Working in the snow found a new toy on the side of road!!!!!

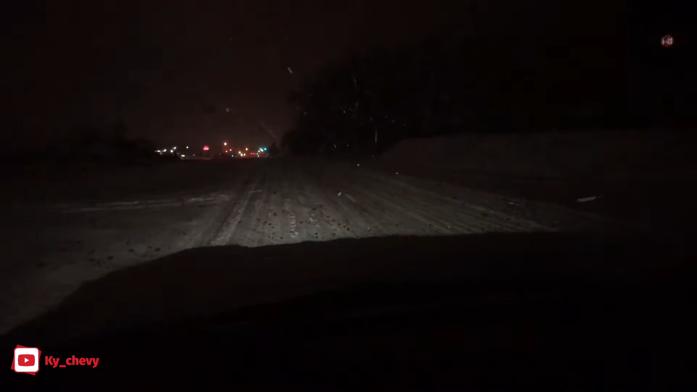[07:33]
As you can tell, the city hasn't done much to help clear the roads here in my town. So it's going to be a fun, interesting drive to work if the roads are going to be like this all the way there. What normally would take me an hour to get to work is going to take me about an hour and a half. Yeah, this should be fun. All right, so we're over here at our second pickup.